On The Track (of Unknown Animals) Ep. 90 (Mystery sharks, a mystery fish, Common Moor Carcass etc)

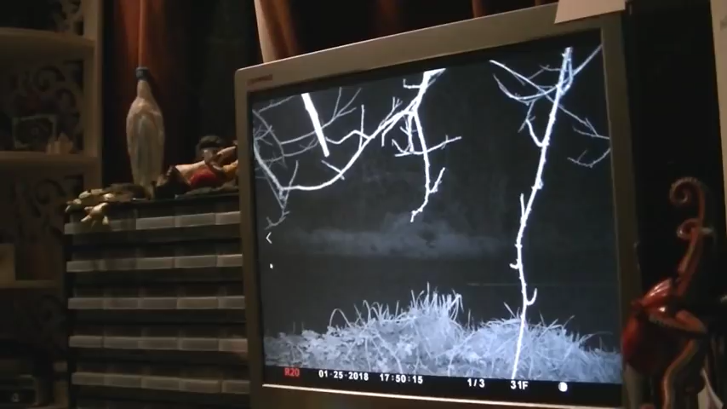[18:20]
What was that? What was that? The fog cleared quite quickly. Well, I suppose it didn't in real time. Oh! There's a dingy. There's a box.
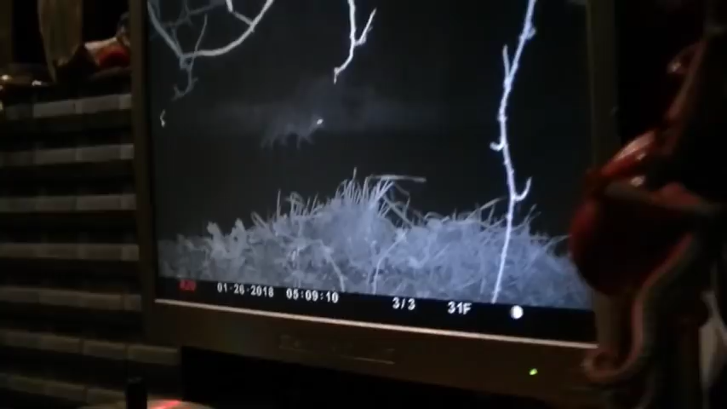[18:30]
Yes, it was a large and burly dog fox.
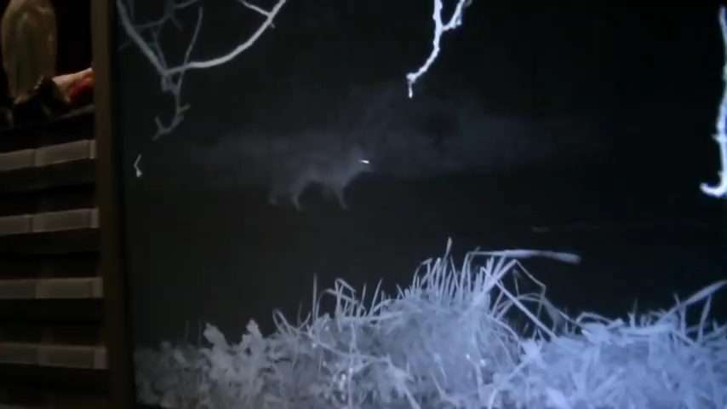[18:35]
And the place where we found the skeleton appears to be right in the middle of his territory.
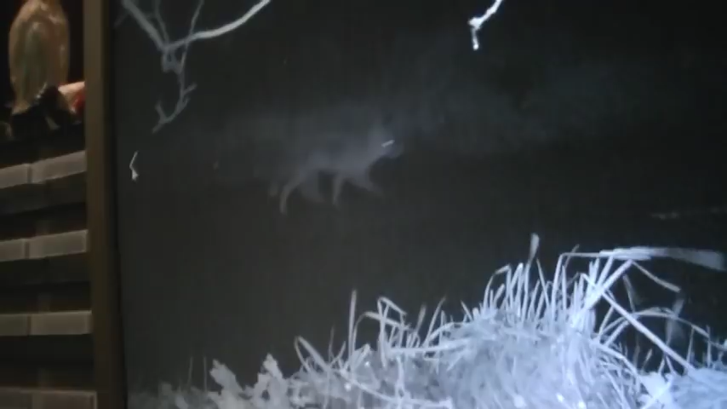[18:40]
Lars reckoned that the injuries had been done by a large fox, and here we have a large fox.